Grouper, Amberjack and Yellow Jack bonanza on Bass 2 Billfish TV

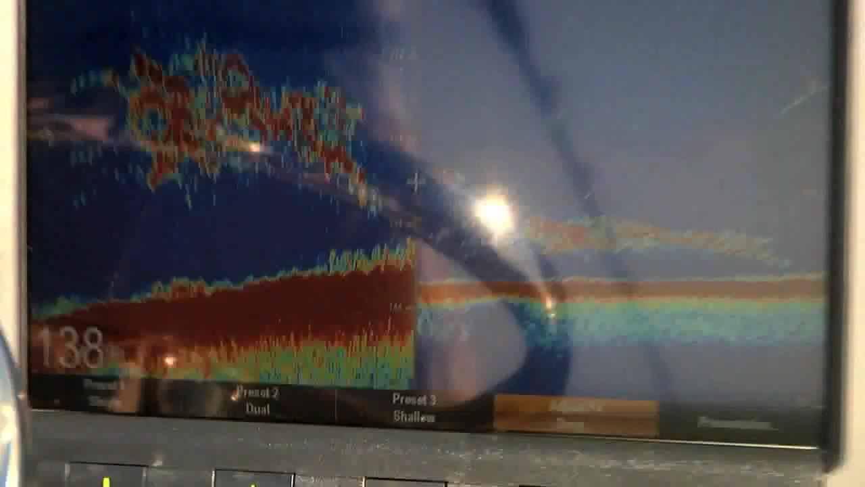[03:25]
Is this the sweet spot right here? This is it. Got the old boys going.